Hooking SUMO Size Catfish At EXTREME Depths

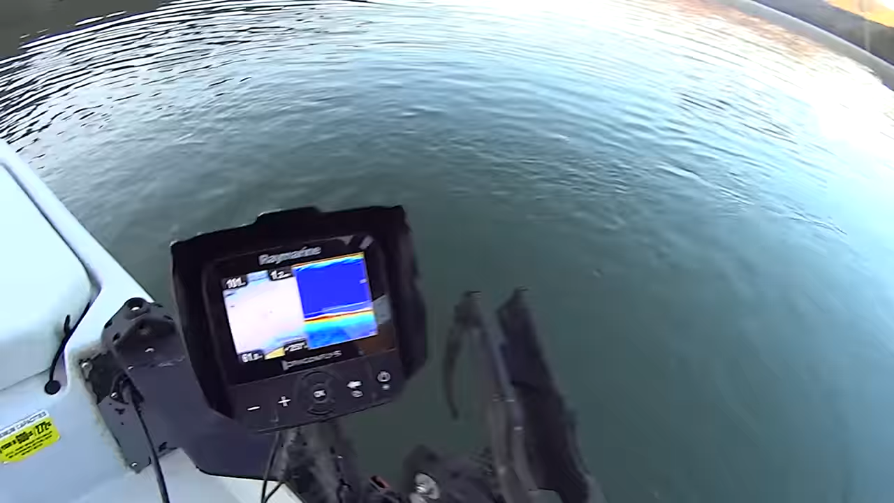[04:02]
well i'm still tiring this fish out here a little bit but you can see how deep we're at right there 101 foot right now i need to lower these other lines down they're way too high off bottom i was fighting this fish and